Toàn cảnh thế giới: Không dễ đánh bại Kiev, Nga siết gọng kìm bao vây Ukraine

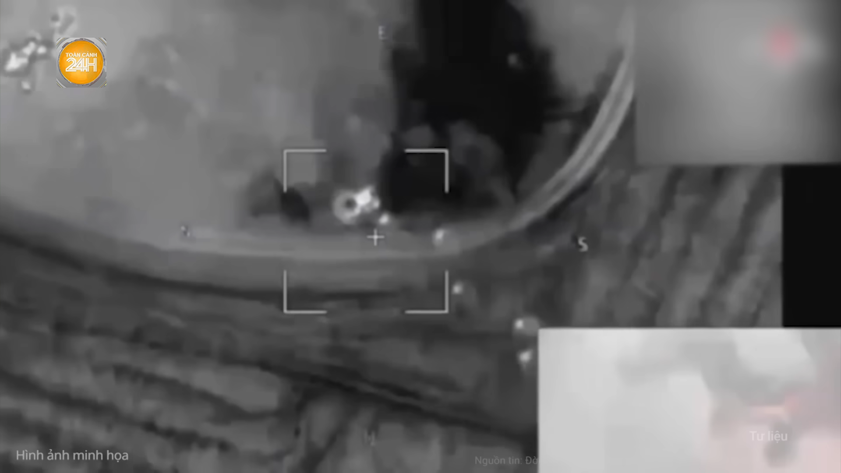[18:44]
này Bao gồm Một pháo tự hành Kraft Do Bà Lan sản xuất Một lựu pháo M-198 Do
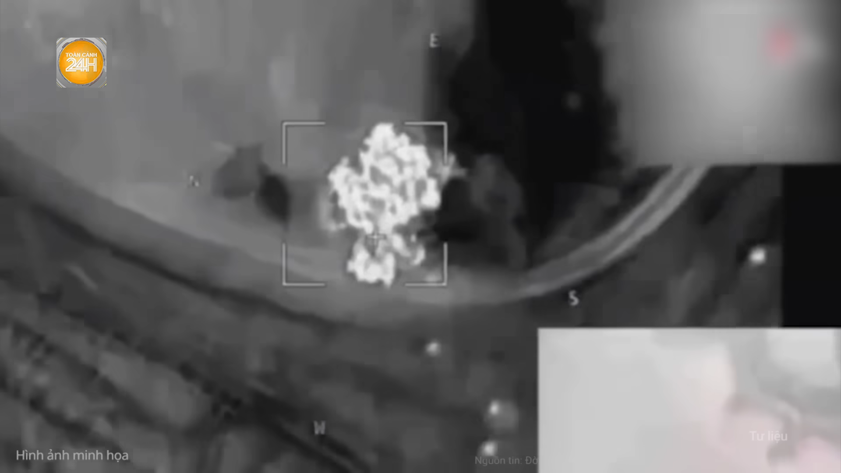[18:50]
Mỹ sản xuất Và một lựu pháo F-70 Do Anh sản xuất
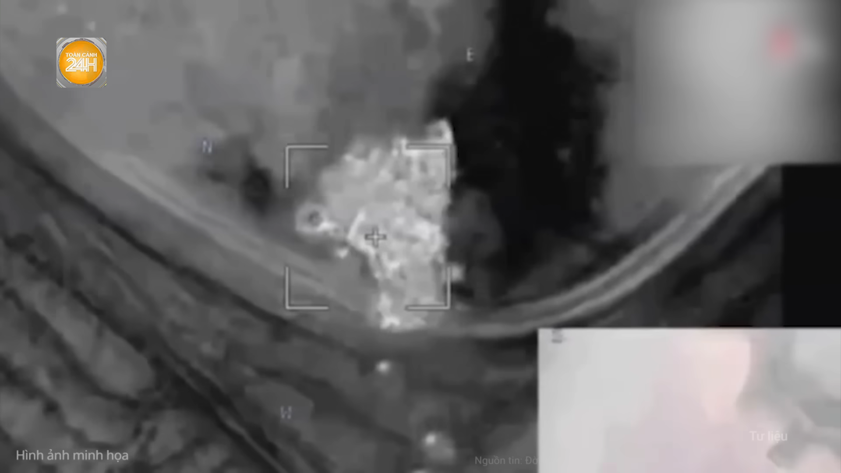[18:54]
Bộ Quốc phòng Nga xác nhận Tổng số thương vong Của Ukraine Do 5 nhóm tác
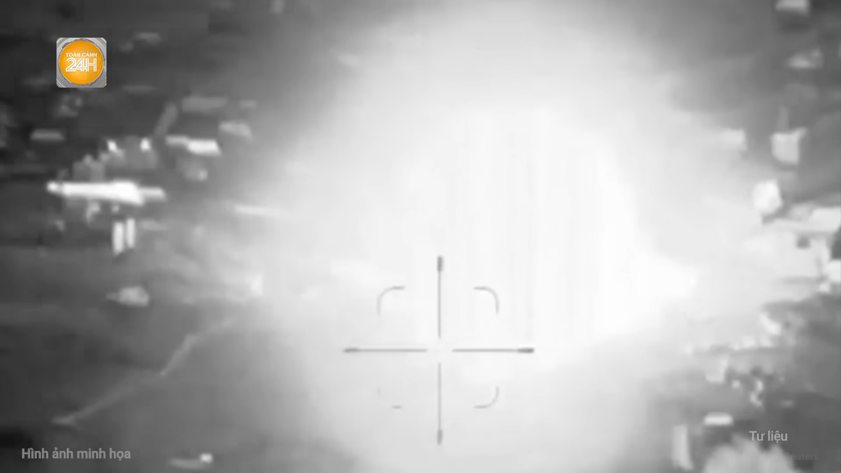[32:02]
địa điểm Của Hebollah Ở khu vực thung lũng Beka Của Lý Băng
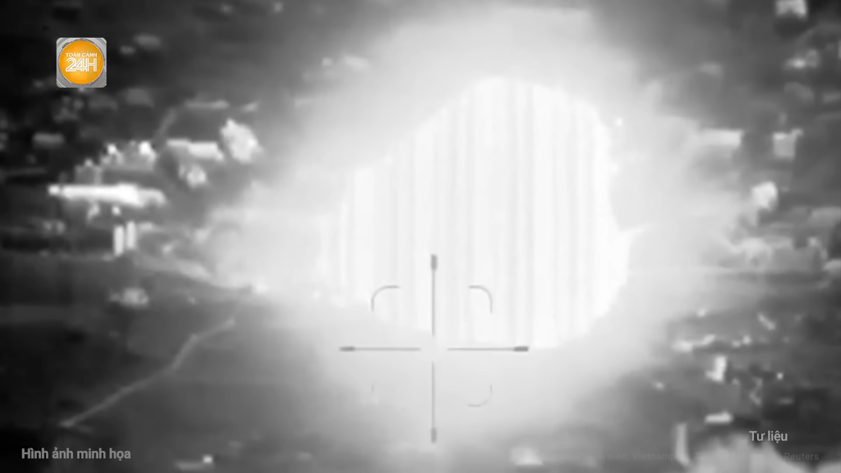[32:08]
Theo The Times of Israel Dẫn thâm báo của IDF Trong số các địa điểm bị tấn công Có bệ phóng tên lửa Và các tòa nhà Nơi Hebollah cất giữ vũ khí
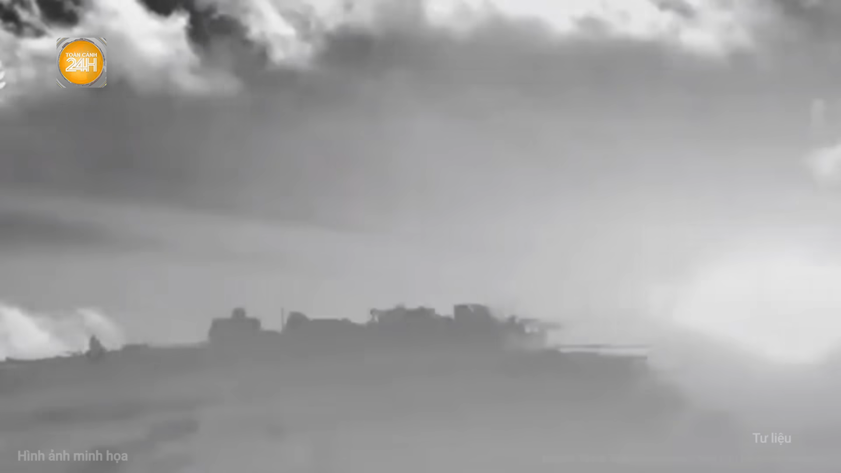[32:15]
Song song với đó IDF cũng tấn công Các địa điểm khác Ở miền Nam Lý Băng Được Hebollah sử dụng Cho các hoạt động quân sự Chống lại Israel
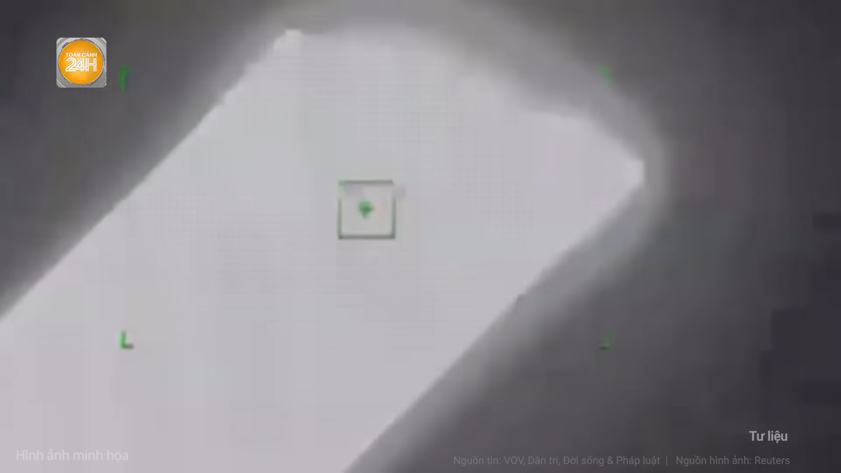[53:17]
máy bay không người lái Bay về
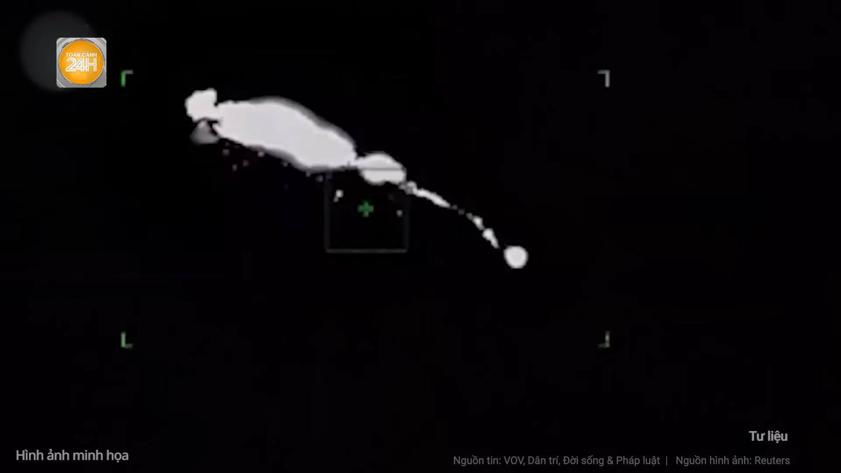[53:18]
phía Nga Và 3 chiếc đã biến mất
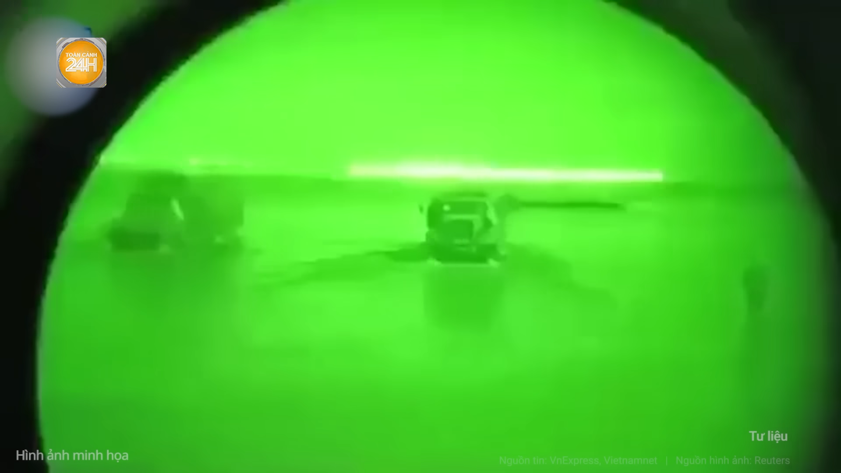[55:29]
họ Trong lúc di chuyển gần làng Kleschevka Ở miền đông Ukraine
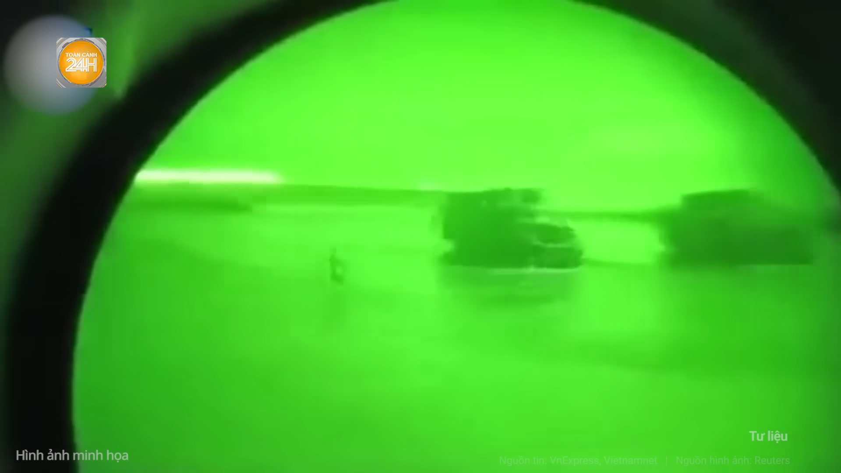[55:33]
Vào buổi đêm Xe tăng T-62M Nga Đã phát hiện thiết giáp Chở quân